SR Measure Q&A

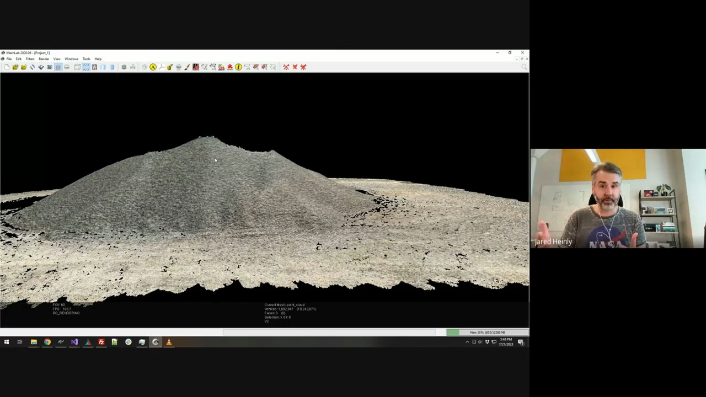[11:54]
You know, and so, when I zoom in on that point cloud, yes, I've got, in this case,
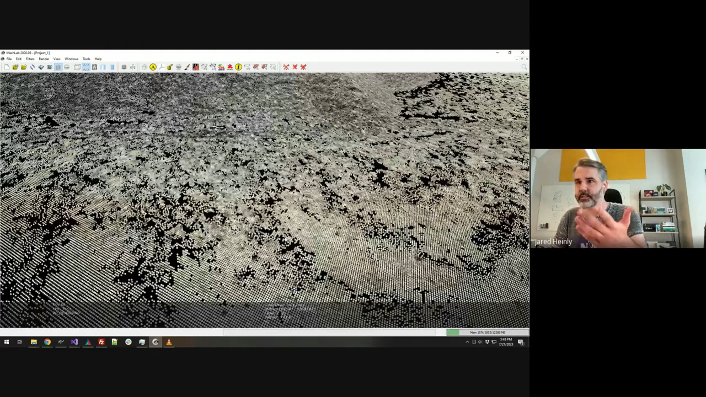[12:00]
you know, millions of points in this point cloud. And so, SR Measure is looking at each of those points and then reasoning about, you know, well, which parts of that are flat, which parts are sloped, you know, and then even the parts that are flat, you can't just assume that everything that's flat is ground because maybe there was a building nearby.
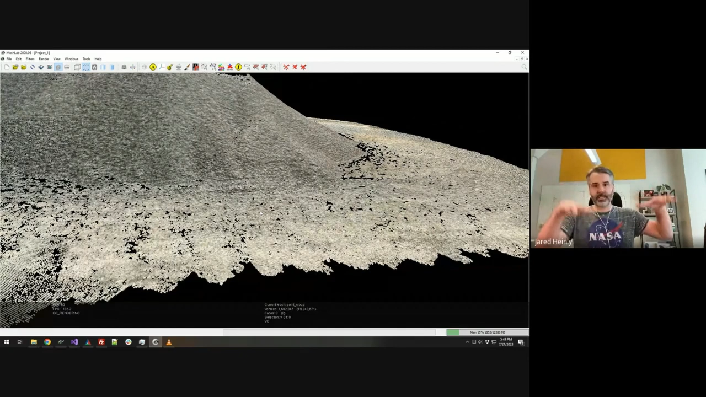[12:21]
Maybe there's a trailer parked, you know, near this pile, you know, and that, you know, sides of that trailer or the top of the trailer or vehicle, you know, might have been flat. And so, the algorithms are automatically able to figure out, well, where is that ground? What parts, what flat surfaces of this pile were actually the ground of what parts are pile? And it's more than just fitting a flat plane. So, a lot of times, you may look at other software packages or other pile measurement techniques, you know, and it just assumes that there is a perfectly flat or, you know, a flat but tilted ground surface under your pile.
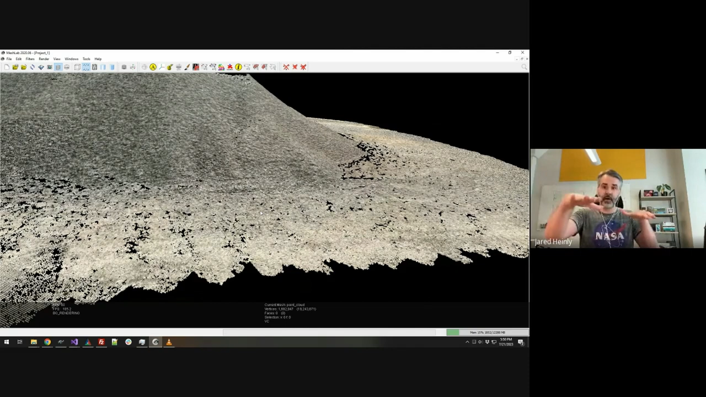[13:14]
you know, SR measure is able to accommodate for that, you know, and compensate for that and figure out that, oh, okay, on one half of the pile, your ground's down here. And then as you move to the other half, the ground slopes up slightly and maybe levels off again, and so these algorithms are able to find that ground the whole way around the pile and give you a really nice fit. That's really interesting. You know, with a lot of LIDARs and programs that are used in the industry right now, there's kind of a human element to it where somebody gets to choose where the ground is. You know, they may look at it and say, okay, well, based on what I see here,
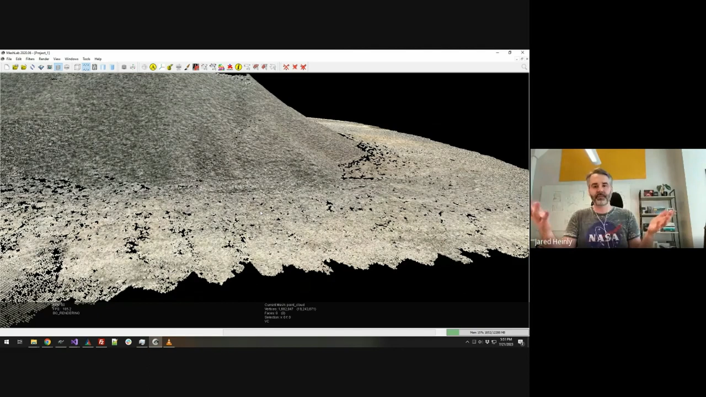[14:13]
like a human, like you said, oh, if a human's just clicking, you might click on five points, 10 points, 20 points around the pile and be like, oh, this is the ground. But SR measure, it has millions of points or hundreds of thousands of points to choose from, and so it's analyzing all of those to figure out, you know, where truly is that ground, you know, and then there's these algorithms to figure out, well, is that just, you know, a bump? Is that truly the ground? Is that noise? Is that a log that's, you know, by side the pile or a vehicle? So, yeah, it's consistently determining, you know, that ground pile separation and gives you that nice consistent result.
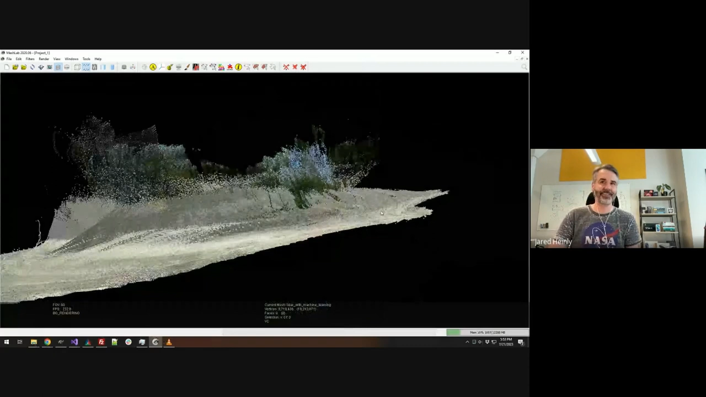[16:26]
So this is that same stockpile now, visualized using those machine learning-based depths.
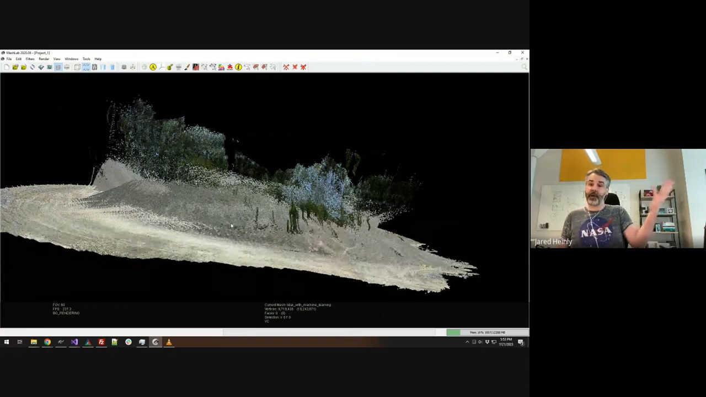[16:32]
And so while frame by frame, those depths may have looked reasonable, like the colors looked pretty, you know, it looked nice. But when you try to interpret that as actual measurements, you just get randomness.
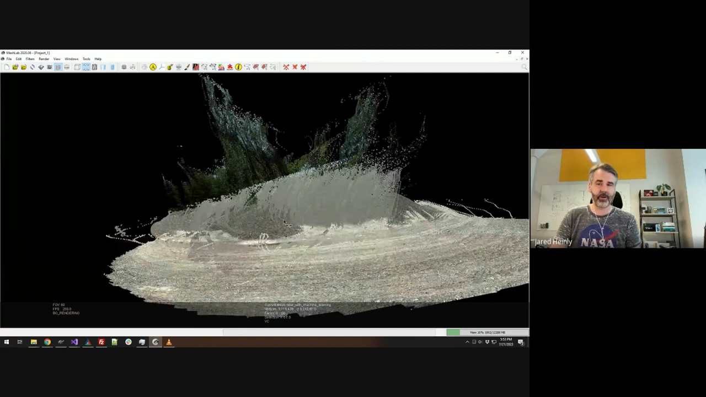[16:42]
Well, not randomness, but you get all this noise. And the problem is because that machine learning data, it's not consistent.
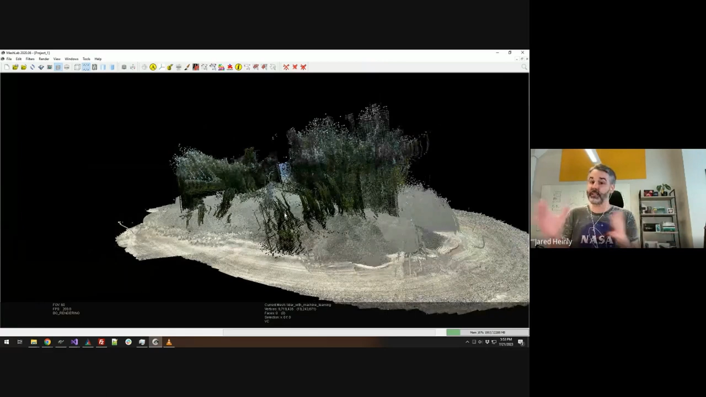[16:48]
So in one frame, it may have thought that the pile was 30 feet away. But in the next frame, it thinks it's 50 feet away. And the frame after that, it thinks it's 40 feet. And the frame after that, it thinks it's 60 feet. And so you have all these conflicting measurements or conflicting estimates for what it thinks the depth of the pile is,
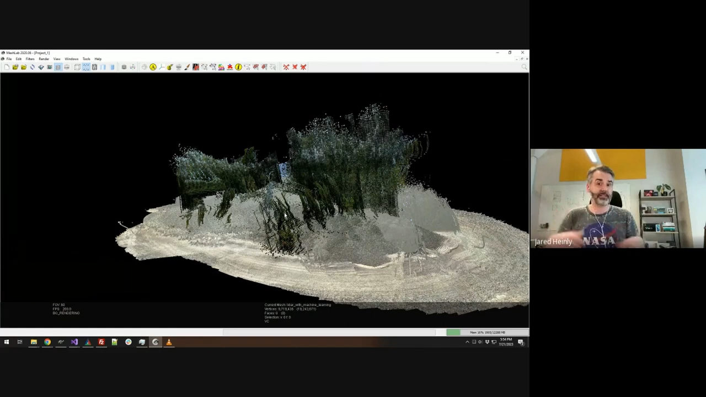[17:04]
and that you just end up with this, you know, chaotic noise, which, you know, could be some abstract art or, you know, could be some alien planet.
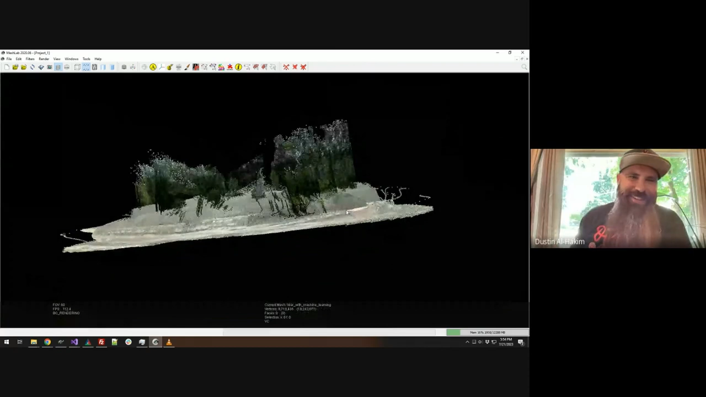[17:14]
And so that's where, you know, the machine learning depths, while pretty, it's not grounded in reality. It just, it looks pretty and that's it. You know, if you try to fall back on just the pure LIDAR, as we saw there, it doesn't go far enough, has that limited range. And so that's the power of SR measure. It's grounded in reality. It's grounded in photogrammetry, which is science and math. You know, again, it's the math of saying, I have this,
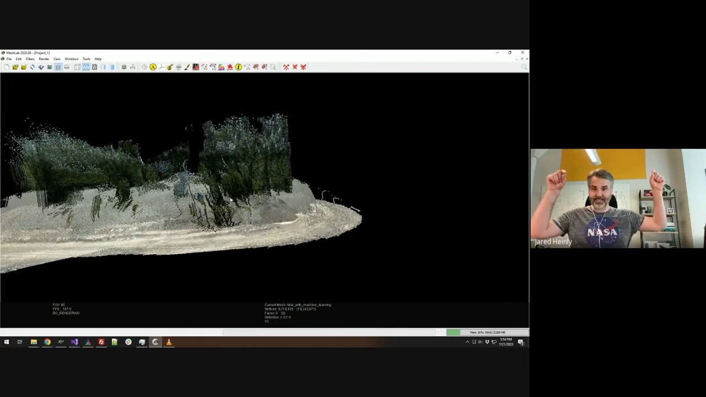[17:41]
I can see the same point from two different perspectives and then triangulating that point in space. I now know where that is. And that's what gives these precise, accurate, repeatable measurements. And it's, yeah, it's the power of SR measure. Well, that's awesome. Thank you so much for sharing with us. One more question. What's your favorite topping on a pizza?